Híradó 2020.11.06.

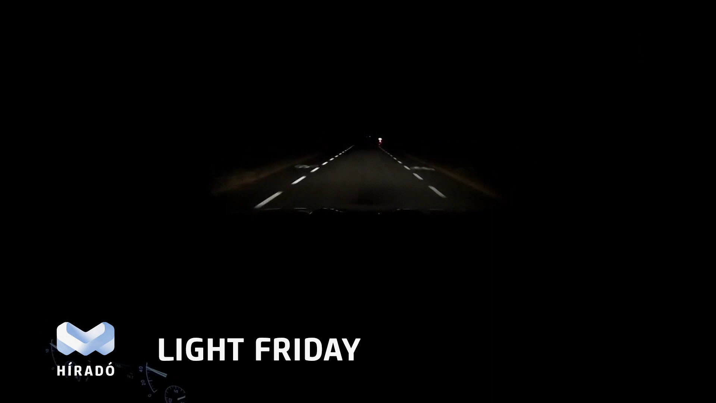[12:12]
Ha viszont rajta van a fényvisszaverő mellény, már jóval hamarabb kiszúrhatják a sofőrök.